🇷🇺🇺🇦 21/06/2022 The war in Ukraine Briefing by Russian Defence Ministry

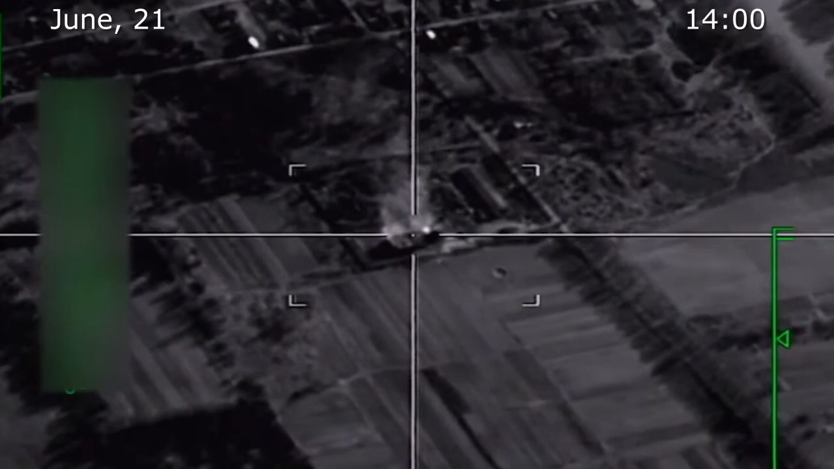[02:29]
High-precision air-based missiles have destroyed four munitions depots near Mirnaia Dolina,
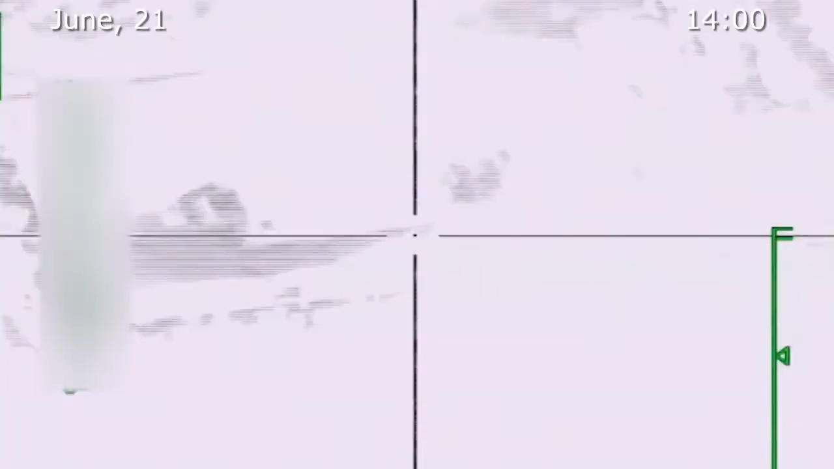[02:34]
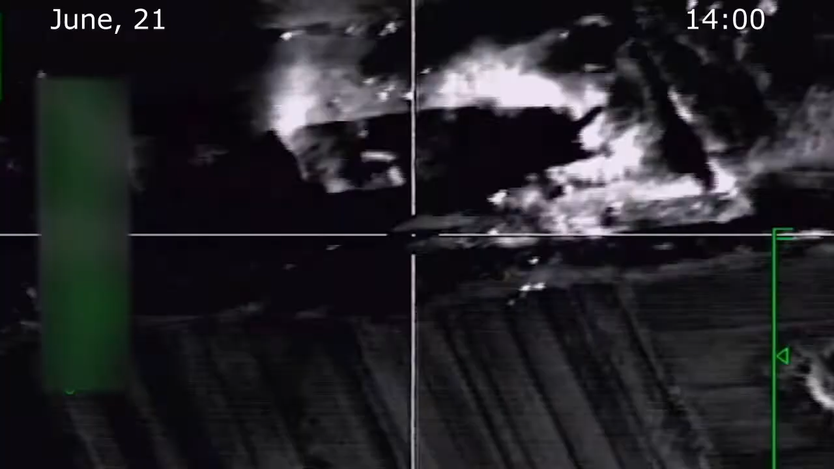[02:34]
Loskutovka, Podlesnoe, Lugansk People's Republic, as well as BK-1 air defense system near Severusk, Donetsk People's Republic.
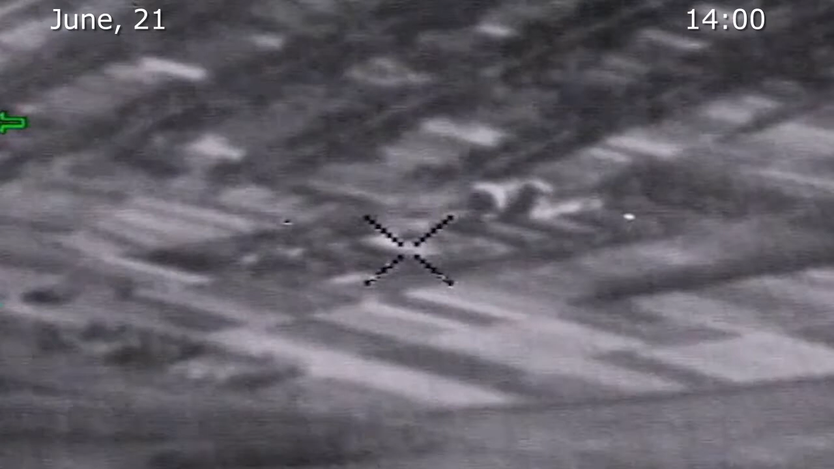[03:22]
OS-300 air defense system near Severusk, Donetsk People's Republic.